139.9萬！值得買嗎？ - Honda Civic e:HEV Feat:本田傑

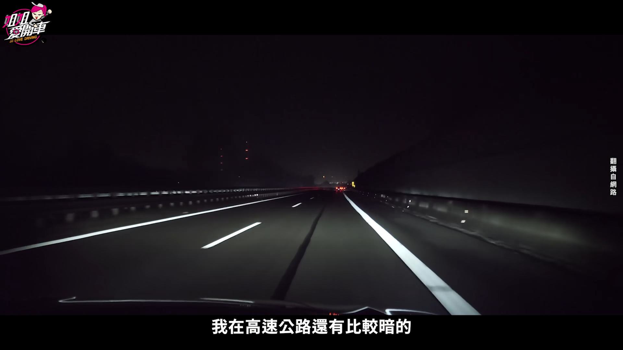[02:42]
路還有比較暗的這個區域的時候我覺得它的燈光的照明度還算蠻亮的只是在角度的部分呢它可能比較沒有像矩陣式頭燈來的這麼寬廣但是它的亮度是很足夠的而且它的這個燈光的反應也蠻快的就是我一進到比較沒有照明的地方它馬上就會切換成遠光燈所以晚上行駛的時候我覺得對安全性也是有蠻大的一個幫助